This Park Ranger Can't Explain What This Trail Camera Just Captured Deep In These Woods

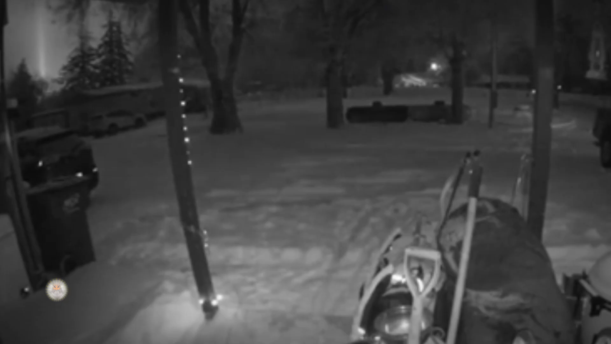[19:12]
Weird light. Are you ready to witness something truly phenomenal? Well, strap in and get ready for an experience of the extraterrestrial kind. Yes, it was a night like any other on this rural property. Everything was quiet and stars were twinkling in the sky. But then, something extremely strange started to occur.
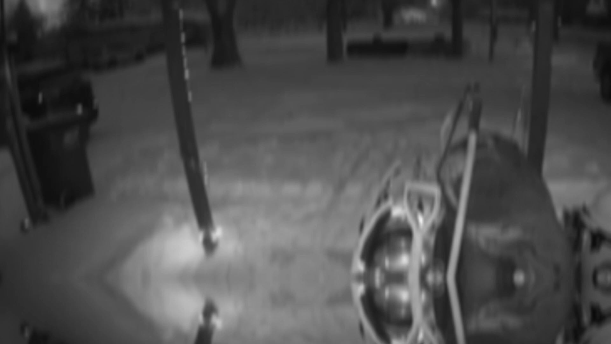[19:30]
The homeowners were shocked to see a weird light beaming from the left side of their front porch camera. And it stayed there for hours. We don't know what this haunting light could be, but it certainly doesn't look natural. Could it be a faulty light? Or could it be a sign of an alien visitor? Well, when this curious footage was uploaded to Reddit, the majority of online commentators chose the latter. We don't know about you, but we have to admit it looks like something spooky is going on here.
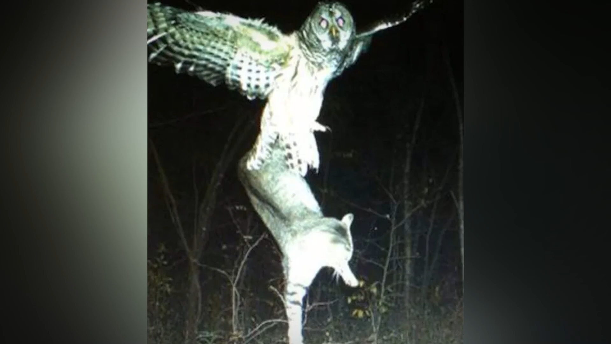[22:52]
This epic snap captured a wild owl mid-air while it was making off with a family cat. It's no secret that owls can be a danger to small pups and felines. But it's rare to get the moment on camera. Usually, owls fly high and drop their prey to feast on it later.